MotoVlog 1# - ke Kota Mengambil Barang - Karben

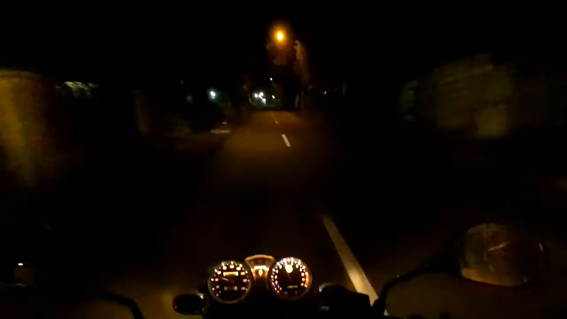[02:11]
Dan by the way, gue kok diikutin sama orang di belakang ya? Apa gue harus jos atau tidak? Oh iya teman-teman, di Tukum sini ada orang meninggal. Orang meninggalnya itu dua kali. Holy shit. Ngaco banget tuh orang. Ya mantap. Haha, rusak mata lo. Emang enak gue. Emang enak lo nyenter gue.
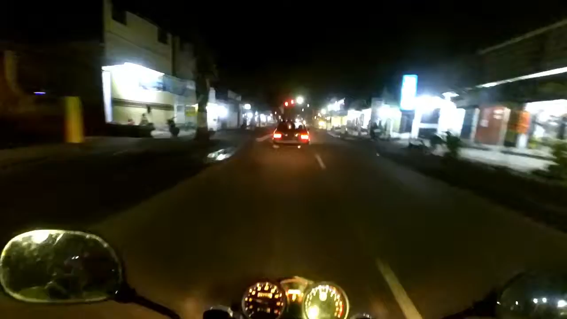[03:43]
Jadi ketika kalian terkena air hujan itu kan biasa sakit, biasanya kedinginan. Look at this truck. Holy shit, that is so fast, man. It's so fast for the big truck, you know. Holy shit. Kita bel. Ya, mobilnya mau belok ternyata, jadi kita bel aja. Nanti kalau kita bel amblas nih.
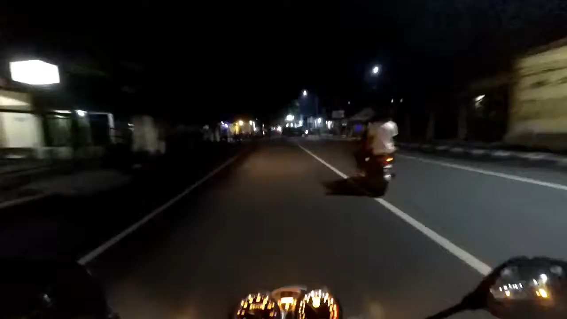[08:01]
Wow, ada kafe baru di sini ternyata. Lumayan rame ujungnya, ya baru buka jadi rame. Oh, di sini banyak truk besar ya, padahal ya nggak boleh sih truk besar lewat sini.
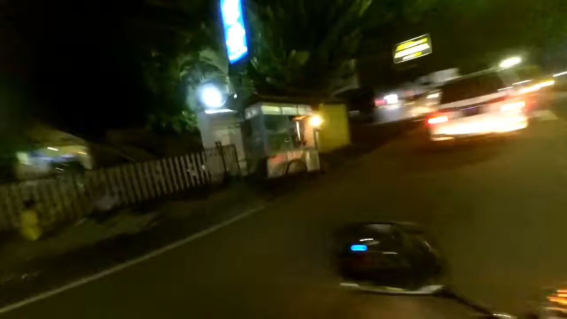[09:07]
sangat nyeremin banget.
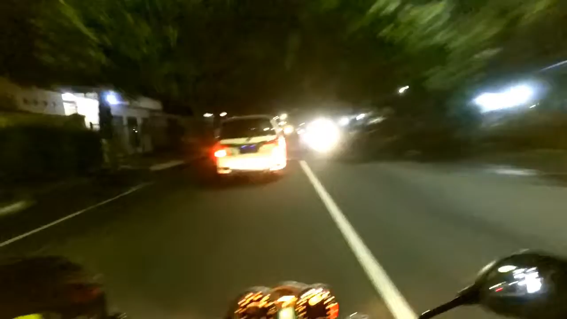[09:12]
Ya, ternyata lampu merah di depan, kita harus berhenti lagi. Oh damn. Oh, tentara ternyata. Oh, bukan. Holy shit, you turn right?